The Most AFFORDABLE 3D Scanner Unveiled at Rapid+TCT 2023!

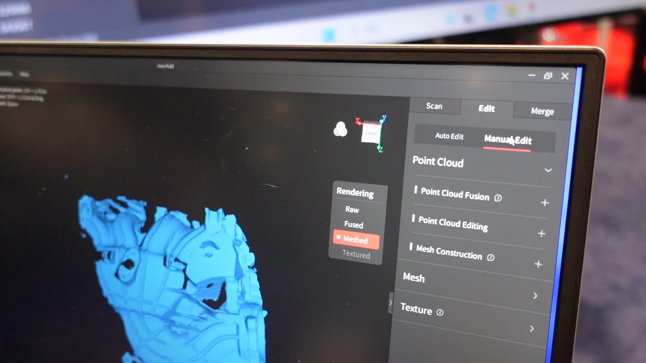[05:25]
So one of the great things that I love about Revapoint is they listen to their users.
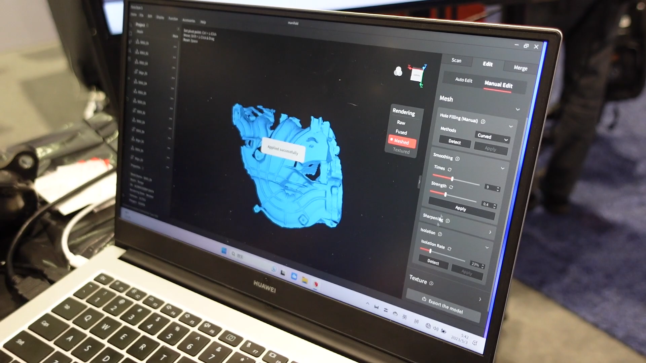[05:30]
So incredible the some of the feedback that myself and others have given are have shown a direct result into where the software is now.
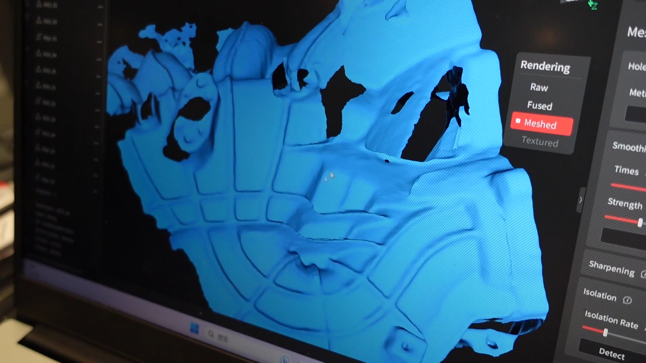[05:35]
One of the big complaints originally was that had two different softwares. You had one for scanning and one for scan and Revostudio.
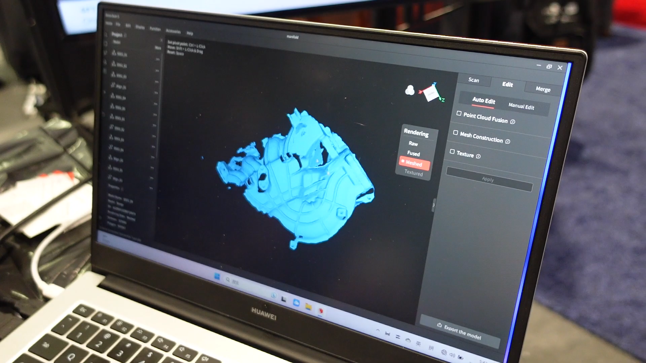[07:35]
Because as you know, as you've you've spoken before, you're going to take this scan into software like Fusion 360 or whatever your preferred software is.